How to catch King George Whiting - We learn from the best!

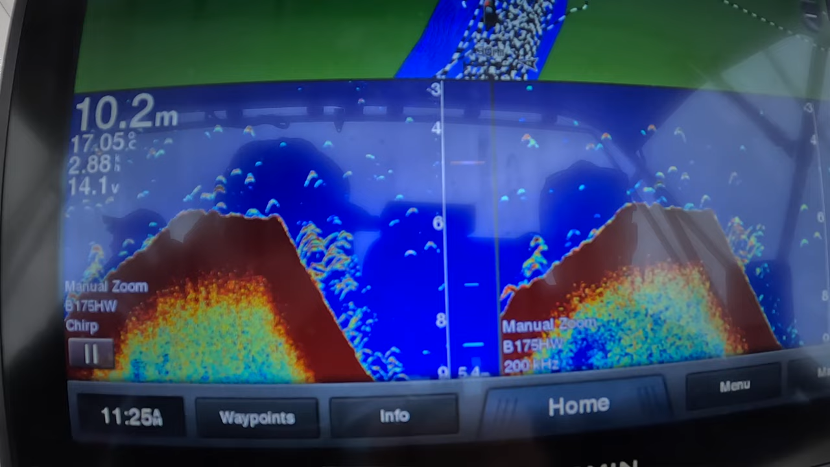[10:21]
On screen: depth 10.2 m
reckons he was marking fish on the sounder so we're looking it was there's about a 10 meter drop
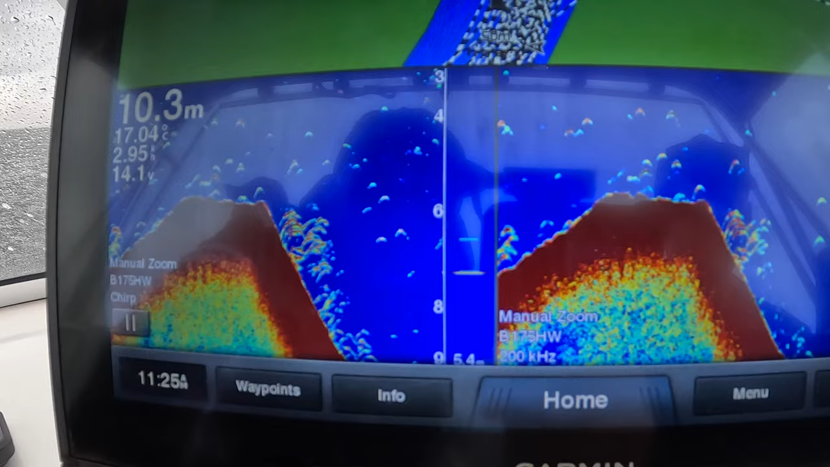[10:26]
On screen: depth 10.3 m
off and uh oh there we go that's not a whiting though or is it oh